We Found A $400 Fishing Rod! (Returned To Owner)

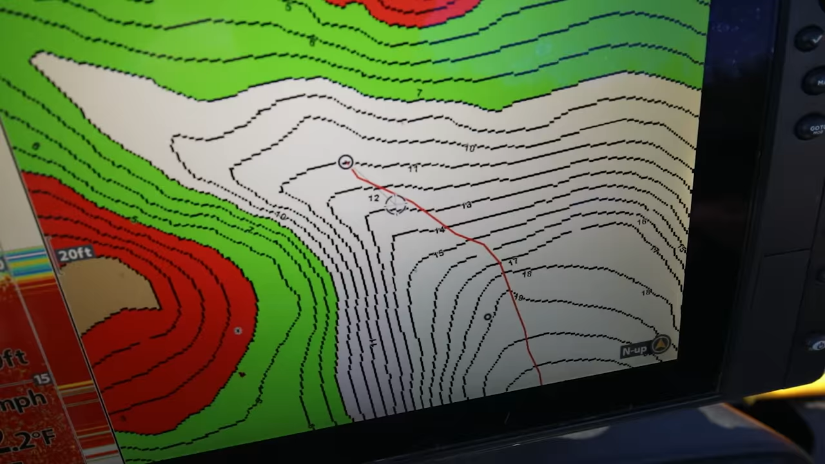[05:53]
so we have the spot punched in there's the waypoint So we're gonna drive over and try to side image it It's kind of a rocky bottom
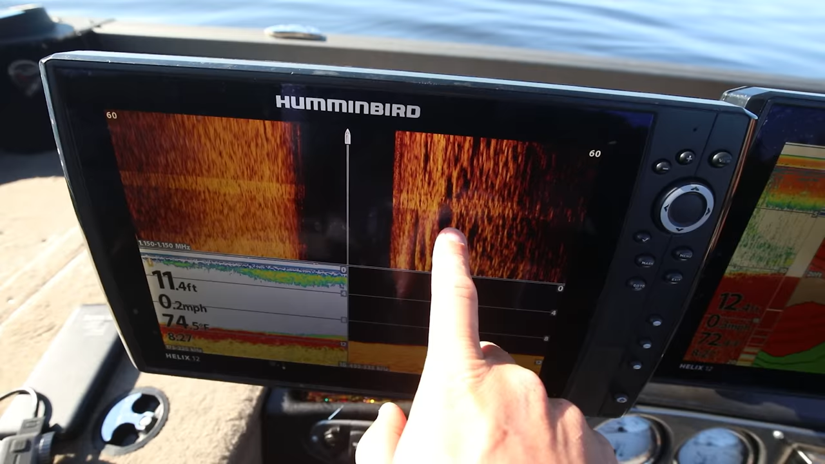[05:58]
On screen: depth 11.4 ft, water 74.5°F, speed 0.2 mph
here as you can see but if it's in the mud we might it might show up Maybe maybe maybe so
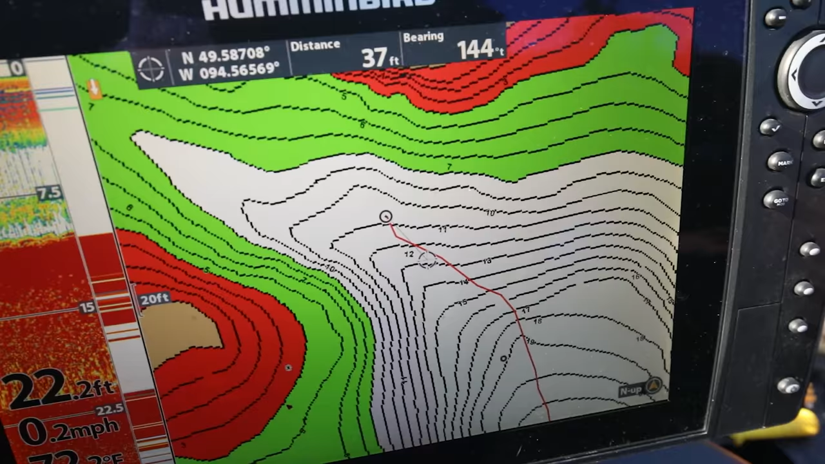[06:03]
On screen: depth 22.2 ft, speed 0.2 mph
there's
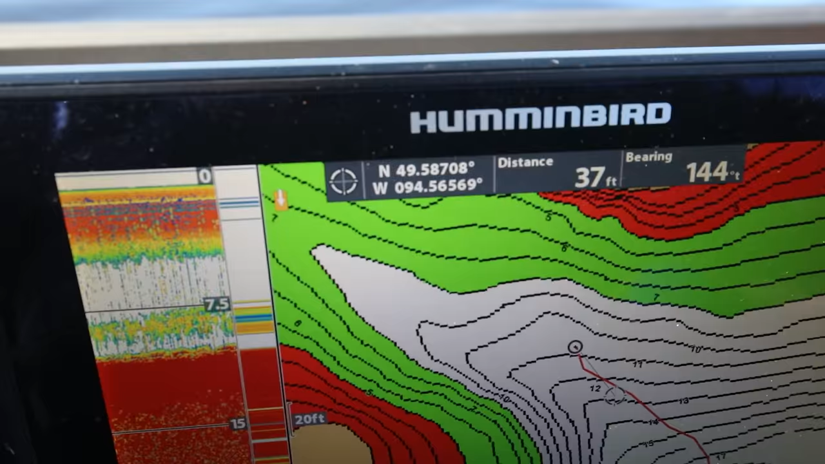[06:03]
the coordinates if you guys want to try to find a fishing rod if we don't find it All right,